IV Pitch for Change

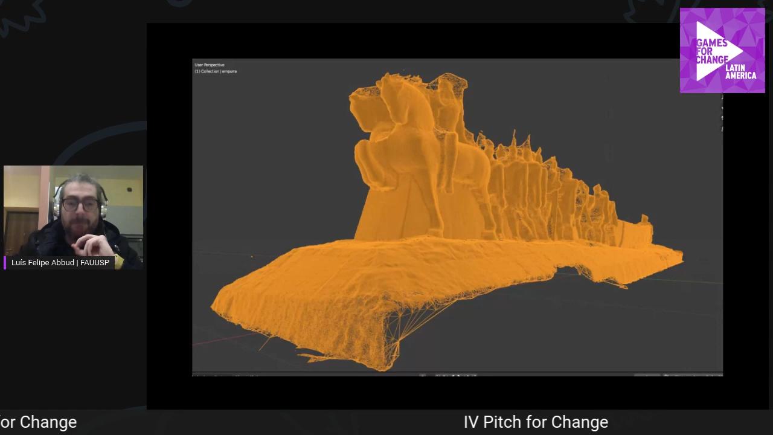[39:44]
Então, a gente começou uma atividade de reconstituição desses monumentos, primeiro com tecnologias de fotogrametria,
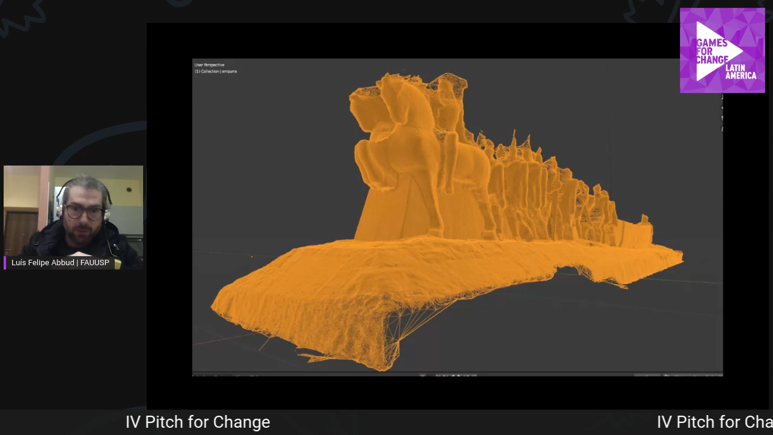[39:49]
sensores de ponto, lidar, e entender que os monumentos eles têm escalas muito variadas,
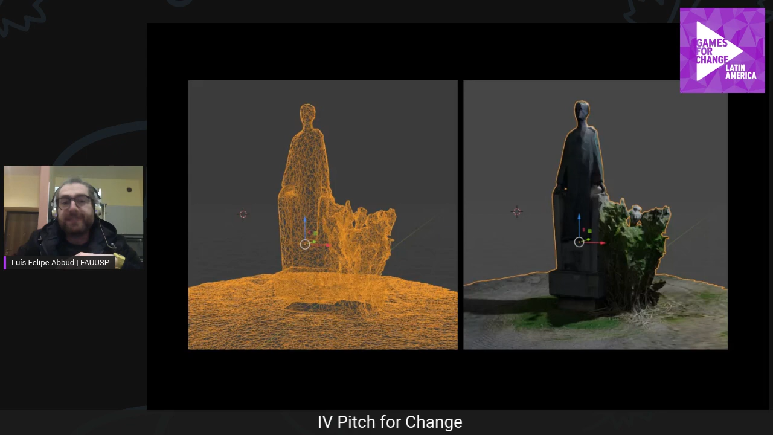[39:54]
narrativas muito variadas, e que essas tecnologias permitem uma reconstituição
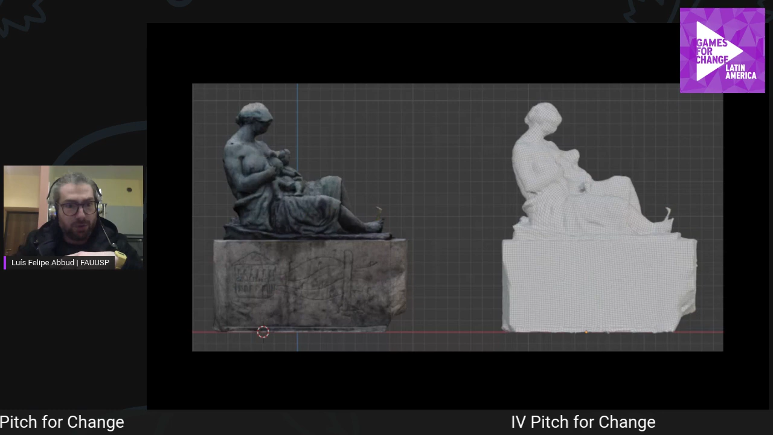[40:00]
praticamente idêntica, né, de forma,
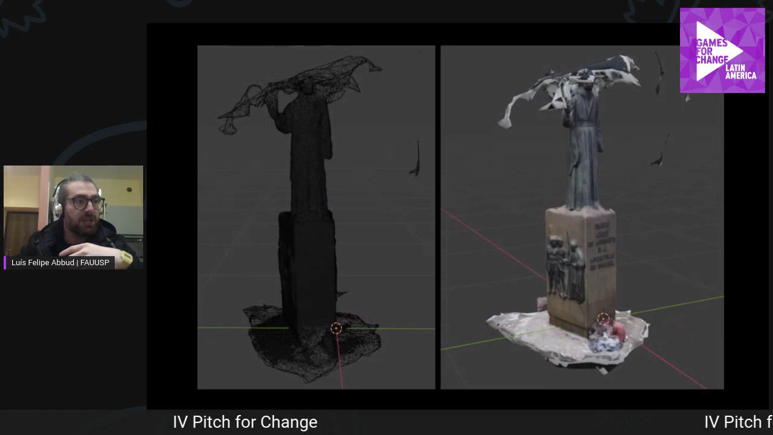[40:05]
de cores e de texturas, mas também a escala dela seria, impossibilitaria a gente de fazer uma reconstituição muito perfeita desses monumentos.
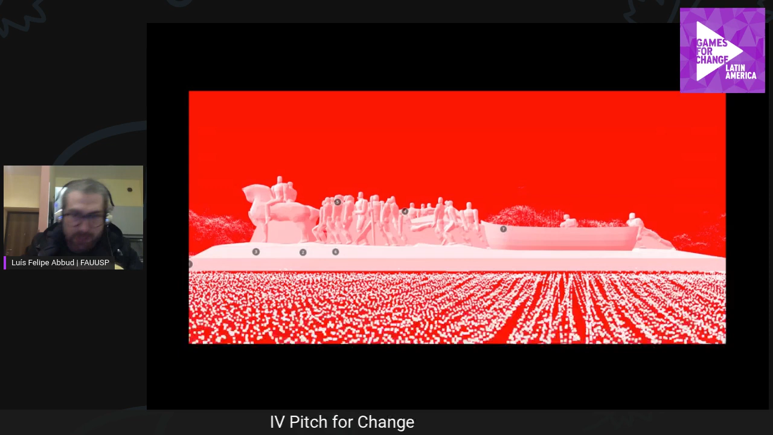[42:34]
Então, a gente chegou nessa estética, a gente colocou os monumentos em low poly no entorno deles em nuvem de pontos,